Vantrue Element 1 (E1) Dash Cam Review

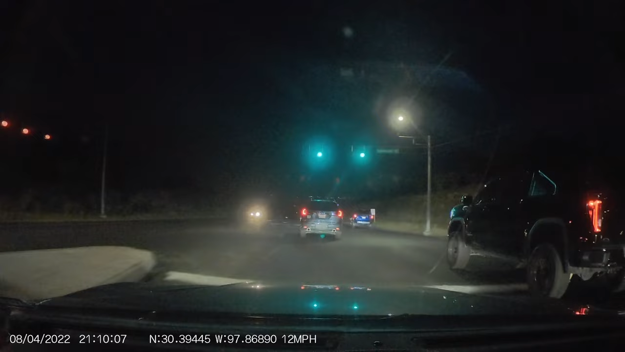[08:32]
But this is typical of any dash camera. And also keep in mind that the polarizing filter that I have on you know it also acts a little bit as a neutral density filter. So it does make the camera struggle a little bit more at night. So you're going to get a little bit more noise in your nighttime footage with the polarizing filter on. Now the screen on the Element 1 is very very small.